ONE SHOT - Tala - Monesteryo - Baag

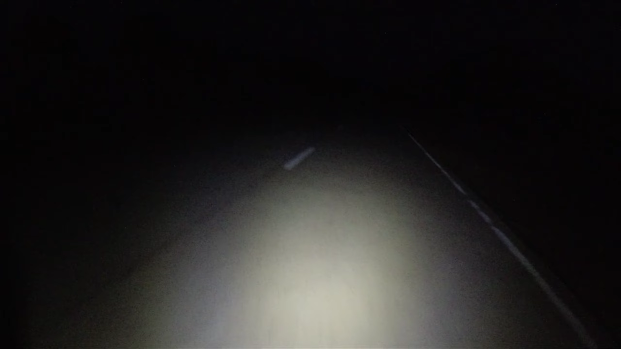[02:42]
Tipid-tipid tayo kasi medyo mahababang ahonan pa to. Magpupula-pula na yung ilaw natin. Bihis na malapat ng ilaw ko.